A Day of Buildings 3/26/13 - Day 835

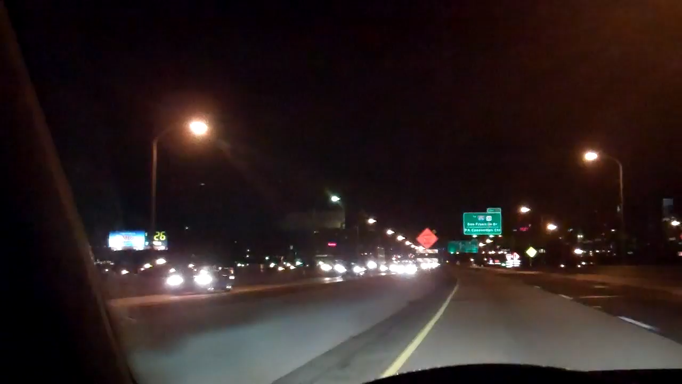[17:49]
I don't know if we're on the east side of the river or the west side of the river or whatever it is that separates. I don't know, I'm pretty tired too. Doing okay though. Got 121 miles to go, so you figure 2 hours, a little less than 2 hours.
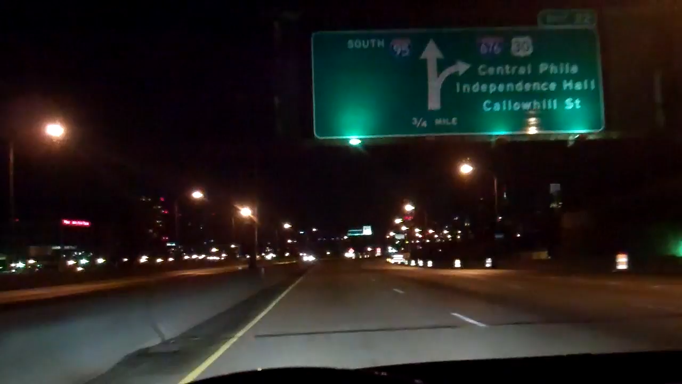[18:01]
So I'm gonna be eating gas soon, so we'll do that. But that's Philly at night, which looks nice. I've been very impressed with the city of Philadelphia. Looks like a nice, very nice place. 20 hours later, we're back at the house.